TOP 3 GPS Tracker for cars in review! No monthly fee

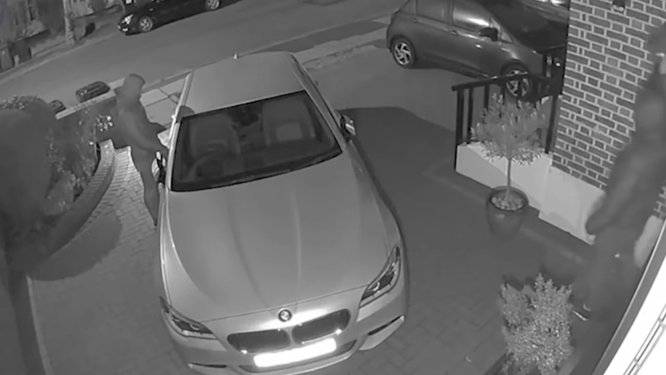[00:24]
Nowadays, a thief can open a car unnoticed from a distance within a few seconds, start the engine, and drive away without attracting attention.